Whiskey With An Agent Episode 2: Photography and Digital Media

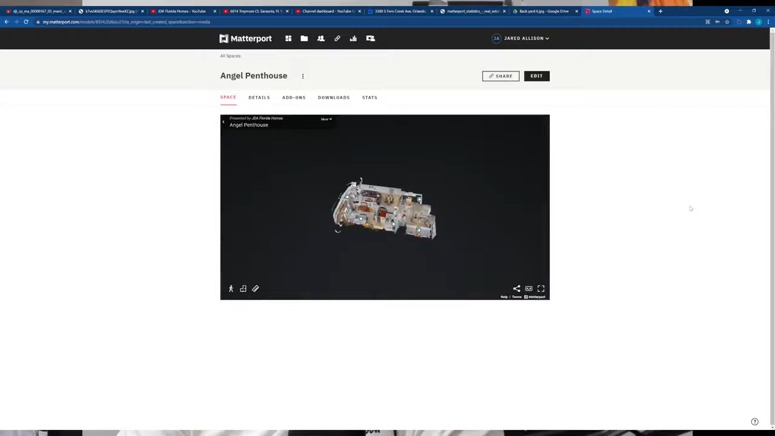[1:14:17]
the angel penthouse this is the the condo that uh i'm managing and so this is the matterport let me go
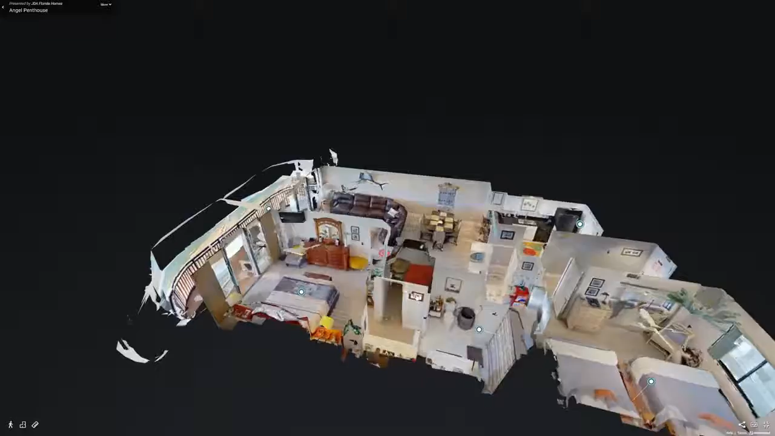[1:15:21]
so with that i see basically the floor plan i can see all the walls all the rooms and how
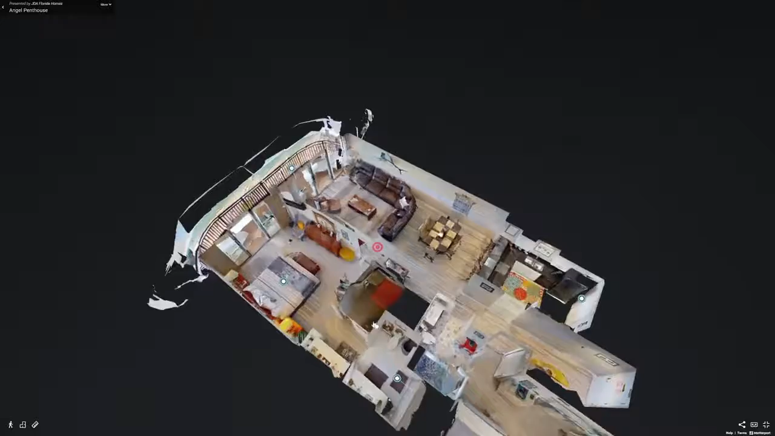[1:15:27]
they're separated and i can scroll around and see how everything is laid out
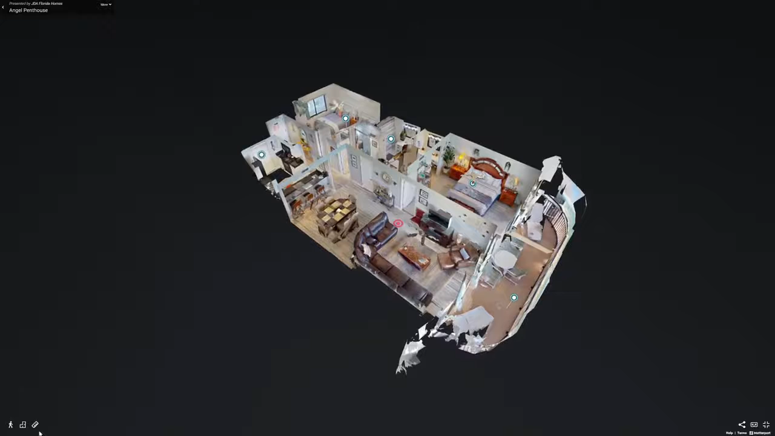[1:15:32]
and then you have the top down view which gives you that you know typical or that uh
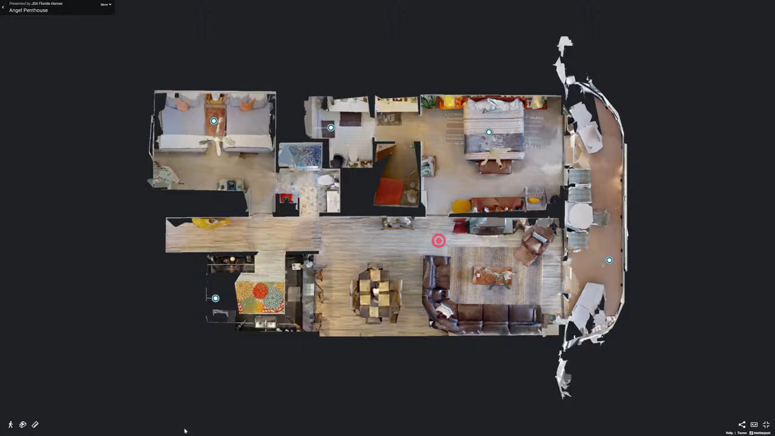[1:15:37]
floor plan view that top down floor plan view the other nice thing